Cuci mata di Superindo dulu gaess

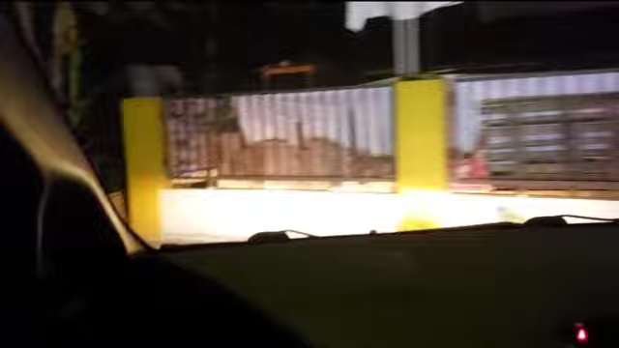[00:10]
Ini mau jemput si kecil dulu teman-teman. Gelap, ini Mas Agus yang lagi nyopir. Iya.
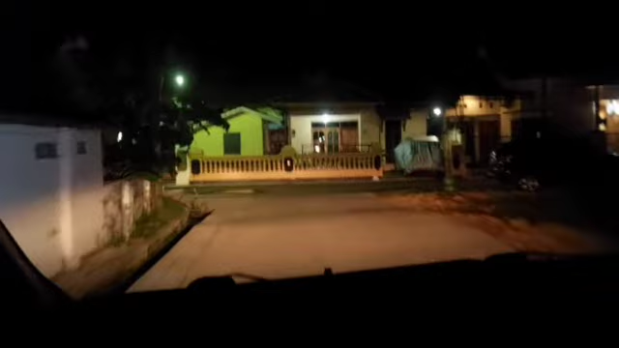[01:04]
Oke, teman-teman kita udah sampai di rumahnya si kecil.
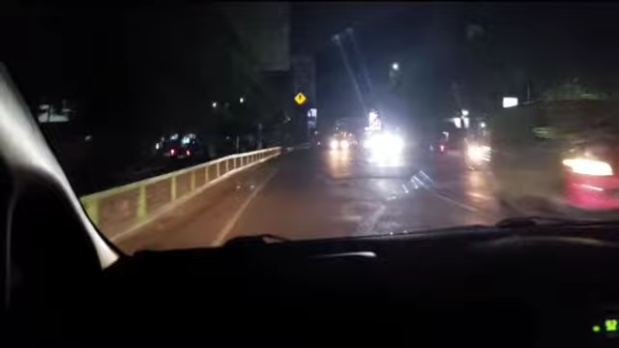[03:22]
Kita udah mau sampai dari sini sebelah kiri Superindonya.
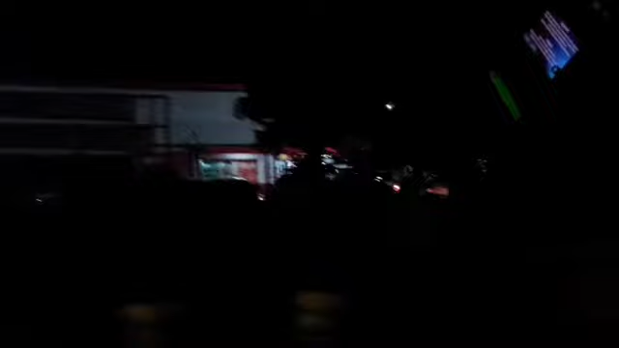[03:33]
Baik iku produk karo biasa. Nah, terus lihat tahun Pak Grip nah. Nggo tamen. Oh, tamen itu.
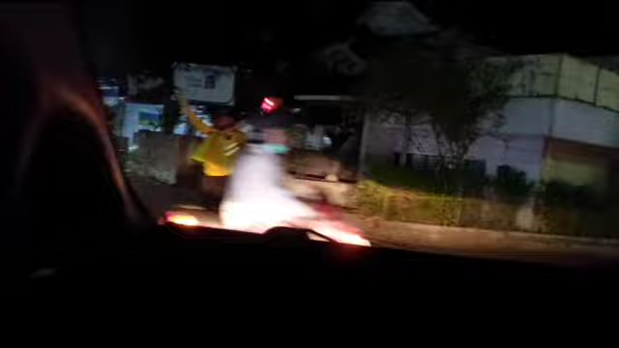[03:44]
Nih. Tinggalnya kenapa itu? Kita udah sampai. Nih, Superindo.
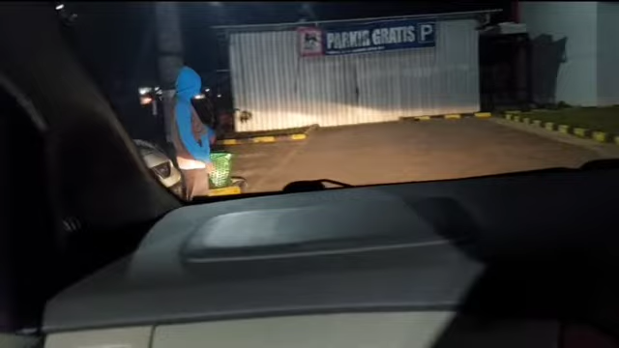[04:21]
Sebelah mobil di sini aja. Oke, kita parkir dulu ya, guys.
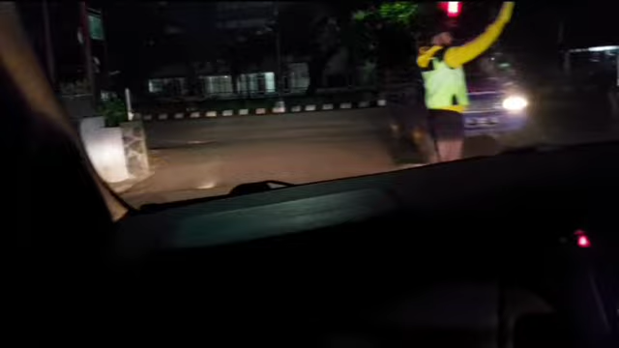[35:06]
Nih teman-teman, lumayan rame. Pas. Yuk. Lan
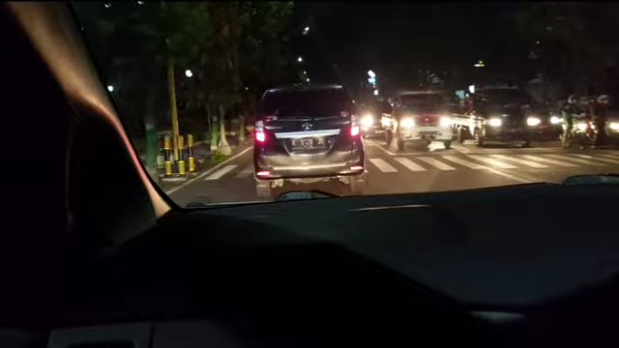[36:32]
Mana nih nasa? Yuk. Ini kita coba lihat ini teman-teman. Tugu Identitas Kudus
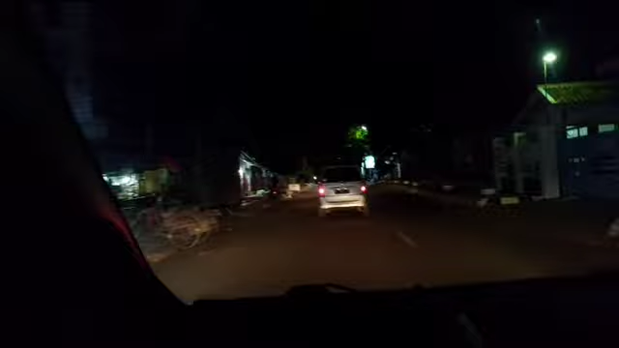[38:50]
Penjual sayur. Kanan lurus aja lurus ini kita habis ini lewat Kali Gelis.
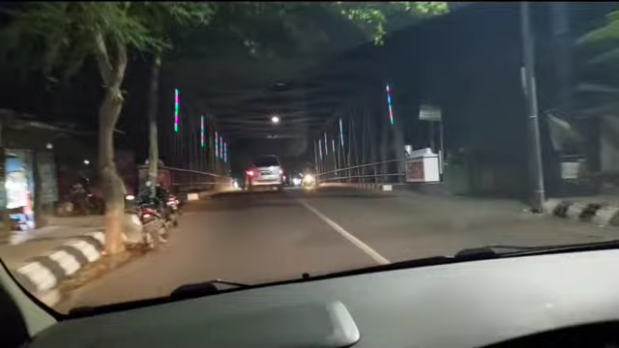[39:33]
Nih sebelah kiri pabrik tahu, benar.
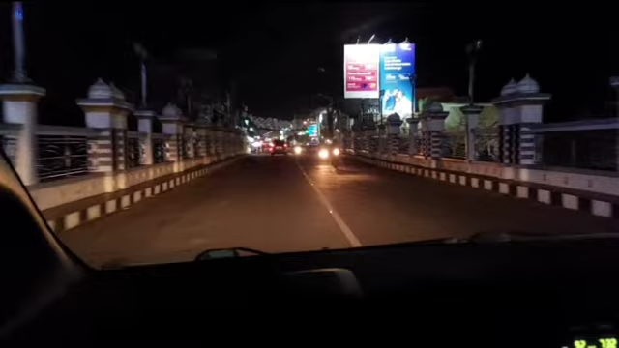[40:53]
ini kita lewat kali gelis lagi guys, tapi yang urutnya menara.
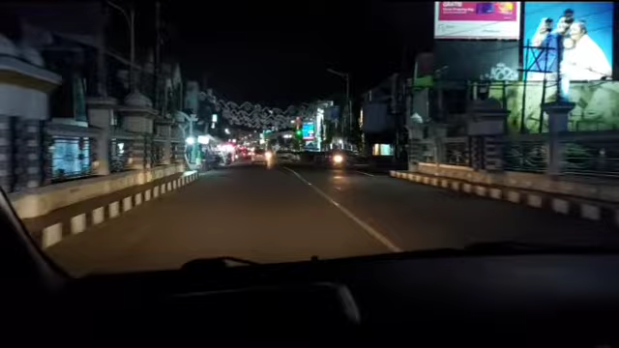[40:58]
Nah ini kalau di depan ini Kudus City Walk, banyak orang-orang jualan.